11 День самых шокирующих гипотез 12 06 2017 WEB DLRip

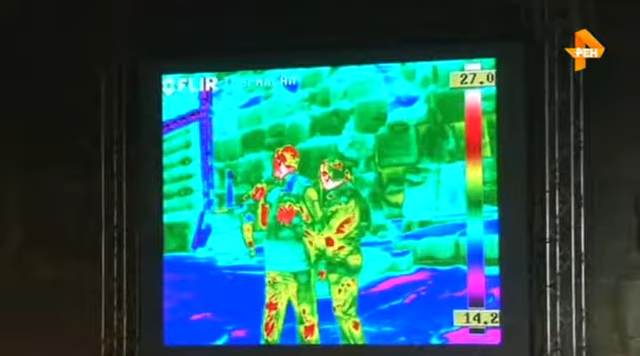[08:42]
где температура на 6 градусов выше окружающей среды. На этих снимках они обозначены красным цветом.
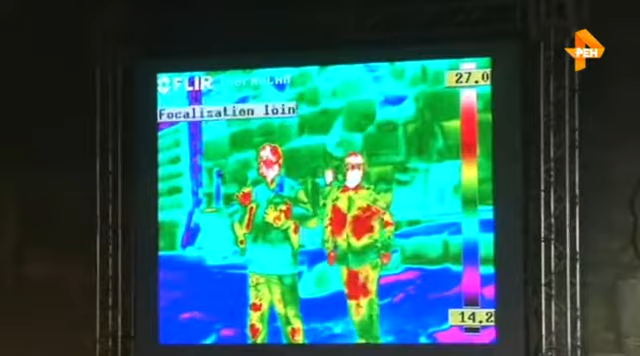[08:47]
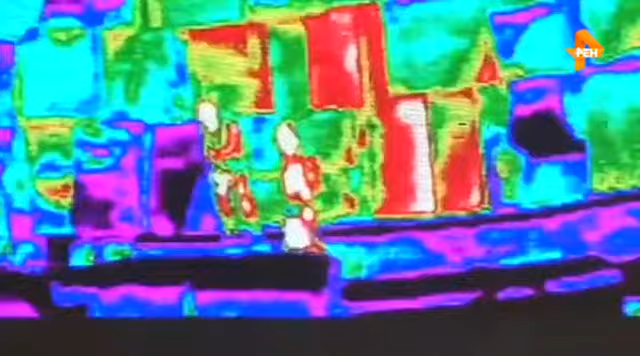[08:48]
Ученые уверены, это скрытые под землей тайные лабиринты строителей пирамид.